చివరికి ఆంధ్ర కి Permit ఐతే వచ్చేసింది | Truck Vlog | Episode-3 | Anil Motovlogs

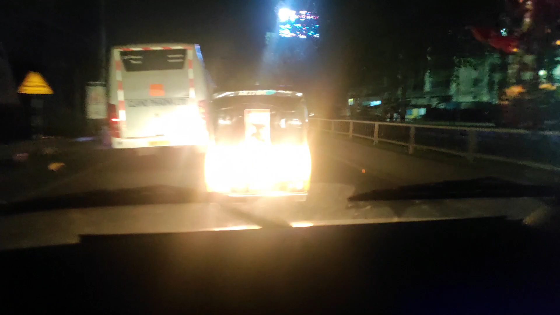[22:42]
సూపర్ పర్ఫార్మెన్స్ ఫైనల్లీ. వైజాగ్ లతో ఎంటర్ అయిపోయినాము, గాజువాక దగ్గరలో ఉన్నాం అన్నమాట.
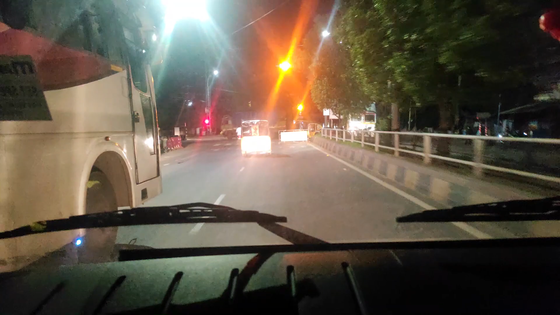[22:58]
మన హారం చూడండి, కావిడ.
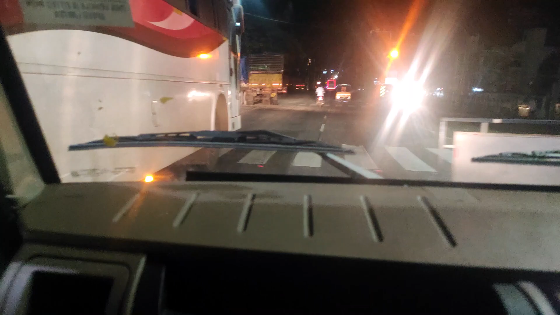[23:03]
అండ్ వైజాగ్ లతో ఎంటర్ అయిపోయినాం. ఇప్పుడు ఎయిర్పోర్ట్ దగ్గరికి వెళ్ళి ఎయిర్పోర్ట్ నుంచి ఎక్కడ అన్లోడింగ్ చేయాలంటే మార్నింగ్ 6:30 అన్లోడింగ్ చేయాలంట.